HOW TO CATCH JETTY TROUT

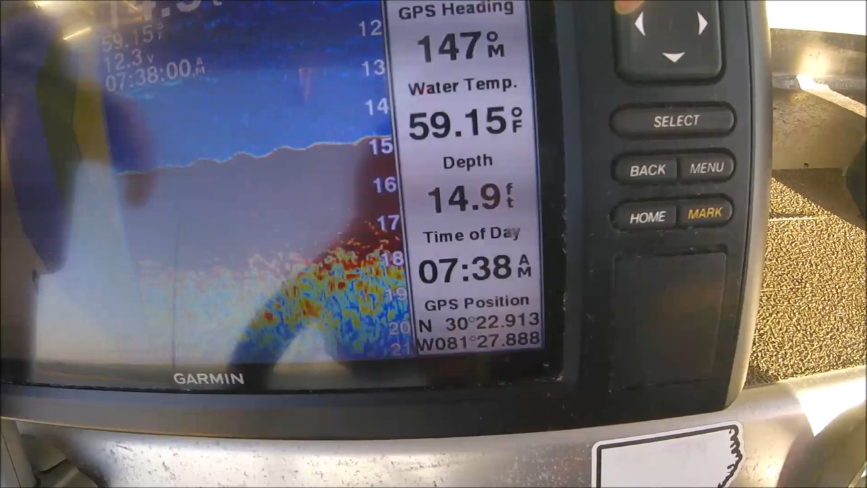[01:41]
On screen: depth 14.9 ft, water 59.15°F
Well, Gary, we've got a long ways till it's serious top water action. 59.1 at 7:38 a.m.